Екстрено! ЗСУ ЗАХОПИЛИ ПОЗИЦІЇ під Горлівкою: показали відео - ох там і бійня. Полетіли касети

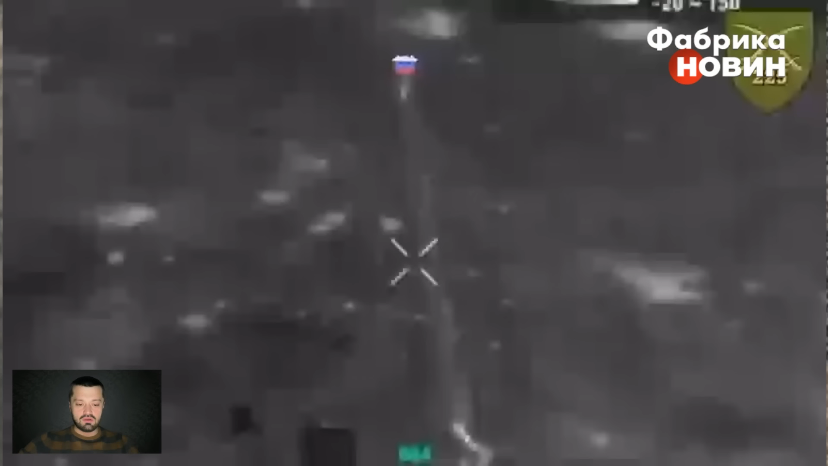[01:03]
Можемо побачити їхнє відео, тут мається на увазі позиції 2014-го року, тобто вони були фактично що непохитними з 2014-го року. Тут мало що, направді, як би зрозуміло на цьому відео, видно лише, що застосовуються і дрони з боку противника, і дрони з боку нас, і прильоти мінометні, і прильоти артилерійські, і є штурм,